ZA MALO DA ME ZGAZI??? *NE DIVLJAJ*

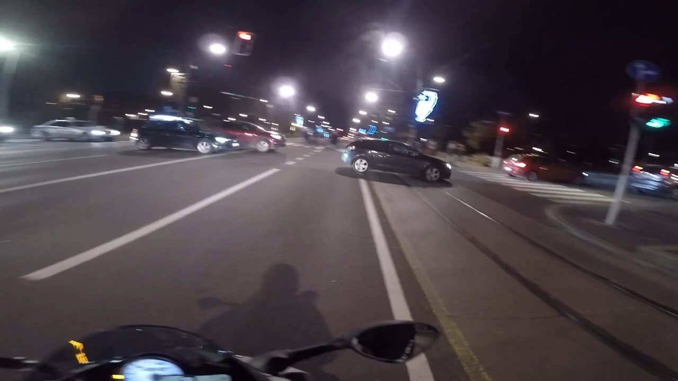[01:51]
nemojte da divljate, vozite lagano i čuvajte se.
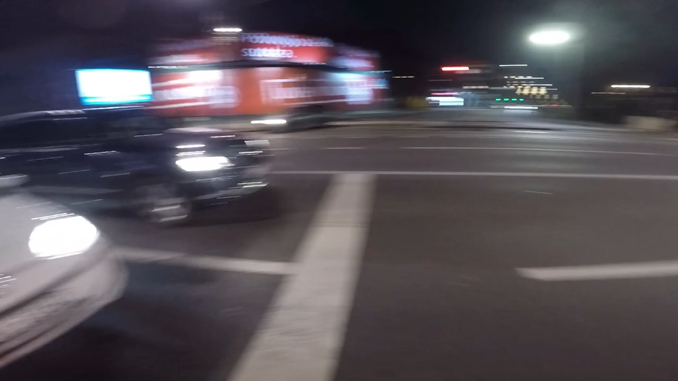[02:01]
Dakle, čuvajte se, zato što ljudi ne gledaju, pogotovo vozači automobila uopšte nemaju. Uopšte nemaju obzira prema motoristima, čak i prema skuterima, znači uopšte ne vide vas, evo, klasičan primjer šta ne treba da radite.
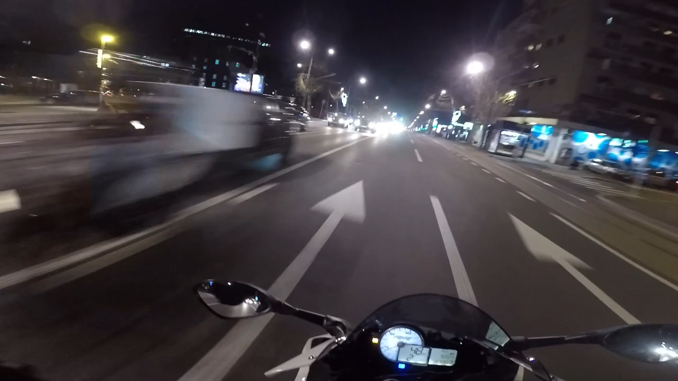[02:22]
Pogotovo sa skuterima koje imaju manju kubikažu i ne možete da prestignete vozilo i vozač neće da vam da da ga prestignete i napravite sami sebi problem tako što ćete udariti u drugo vozilo. Dakle, drugari, pazite se, čuvajte se. Danas sam saznao da je pao jedan naš dobar drugar, neću da ga imenujem.